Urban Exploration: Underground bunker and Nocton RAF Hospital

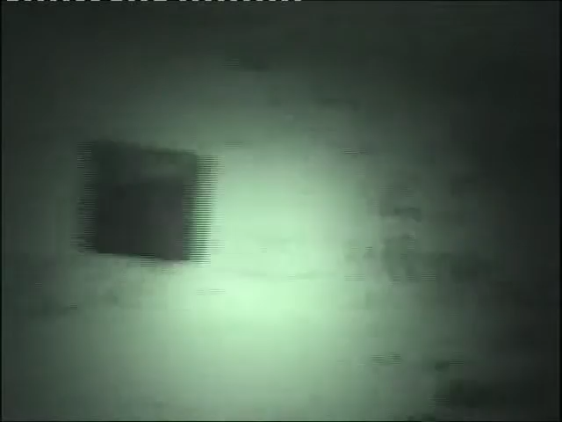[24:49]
We're now into another part here that looks slightly less slightly less wrecked. Most of it's complete, actually. There's a room that's complete. Everyone's gone. Okay, this is now wrecked. All the insulation and car tires on the floors. Oh, room full of car tires. What a typical place, typical thing to find in an abandoned building.
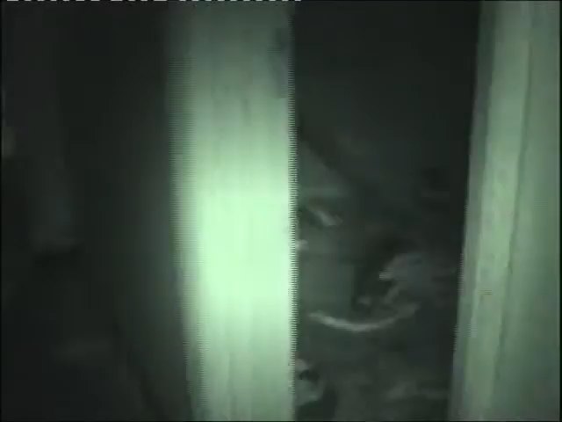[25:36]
Double doors full. There's a drawer in here, so an old writing desk or something.
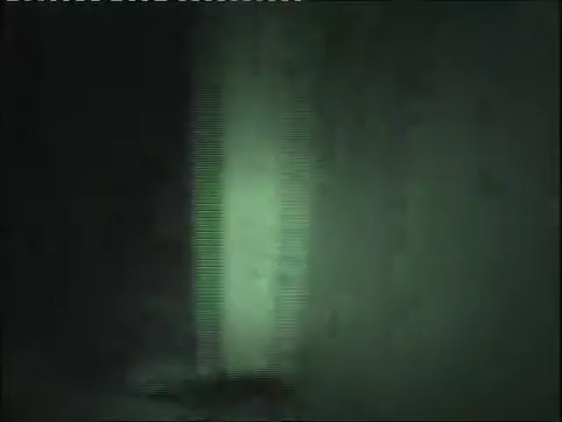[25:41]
That asbestos or that shit. Or what shit?
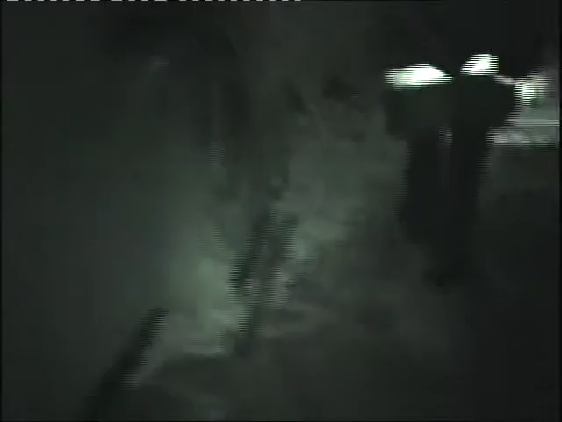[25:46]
The shit you stood on, didn't it? That is plasterboard.
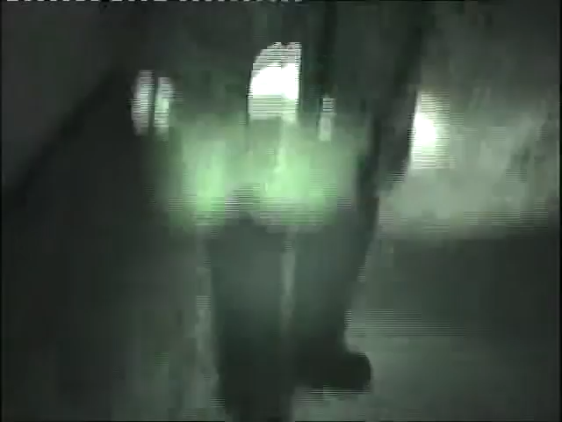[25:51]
Yeah, what am I looking for when I'm looking for asbestos for anything?
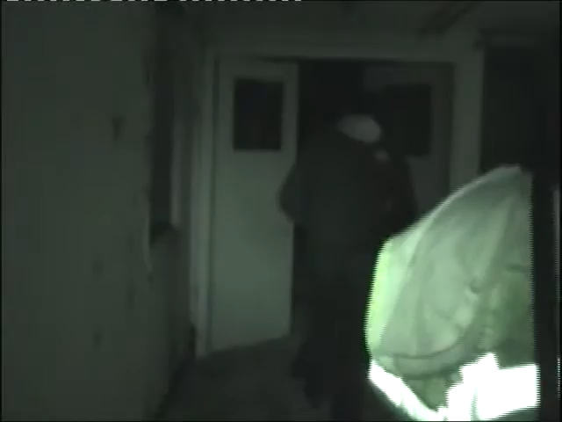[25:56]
A lot of it is in the roof, corrugated asbestos roofing.
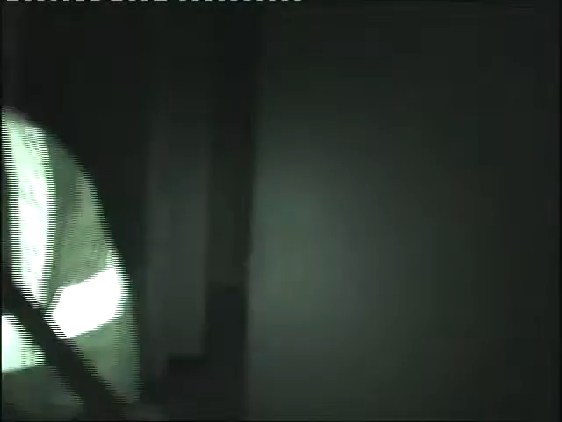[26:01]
Like it's general metal work then. Oh shit, what's that?
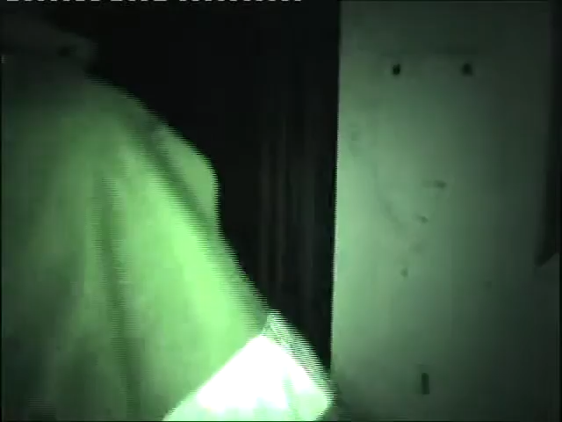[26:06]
Old light fixture. Old light fixture, oh damn.
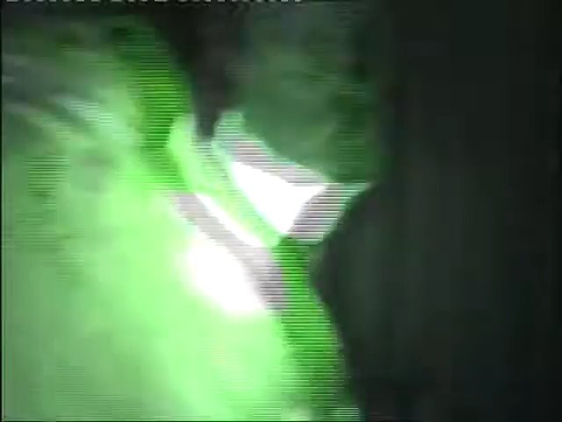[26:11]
That's one of the main power lines. Power line trunkings.
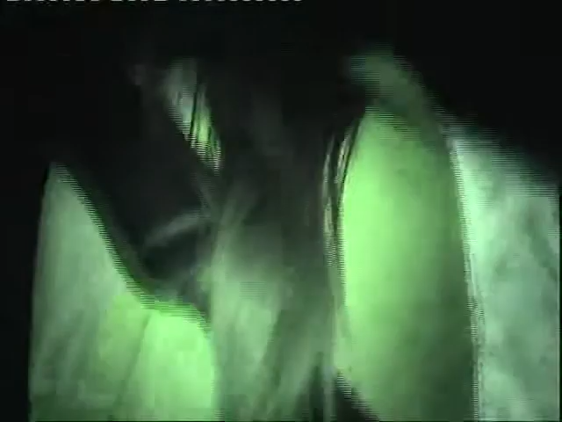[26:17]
Now back to kind of where they were? Yeah, it's in the final line.
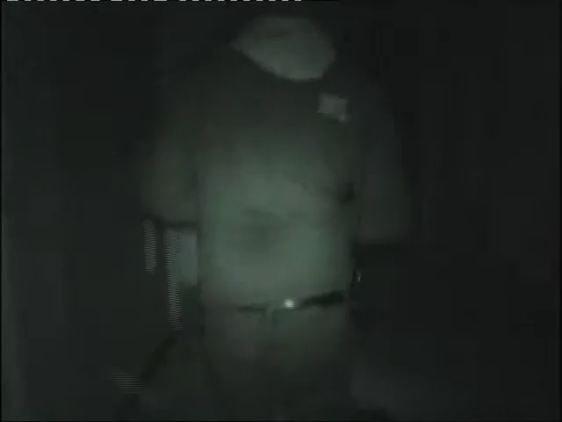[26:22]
That's another crossover that's basically between each ward. Here you go, zone 2, building 58. You are, Tom.
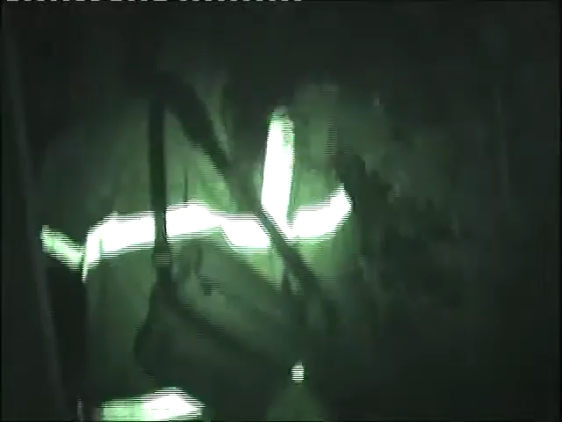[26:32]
A random tree in the way. Just chilling. Yeah, it's dead end down. Not much interesting.
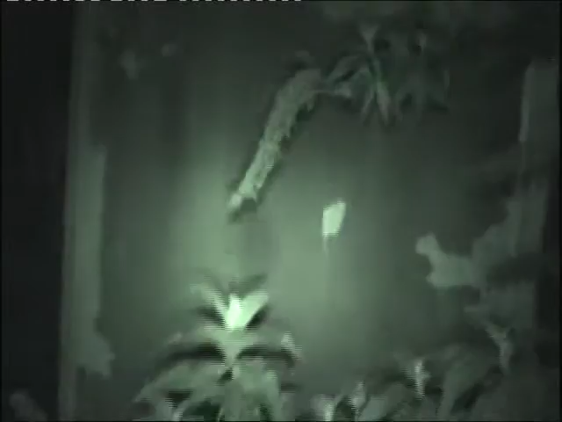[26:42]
Right, so you switch back across the one we were in through that other one, but then turn right down the main alleyway. Yeah, okay. Yeah, we'll go back down the main.
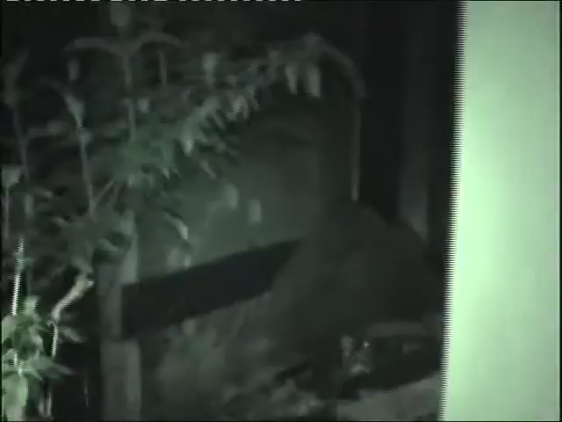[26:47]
Orbs, mate.
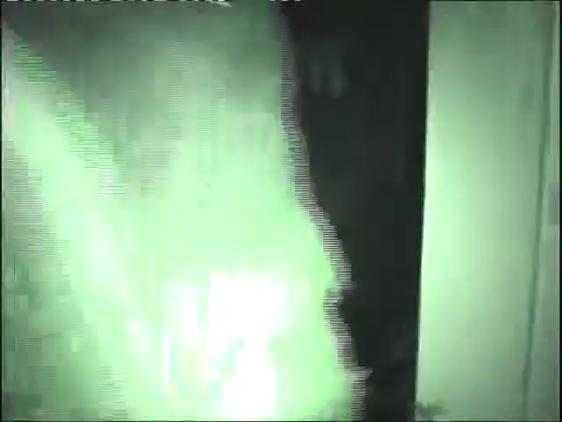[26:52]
It's not dust, it's orbs. Orbs, mate. Millions of orbs.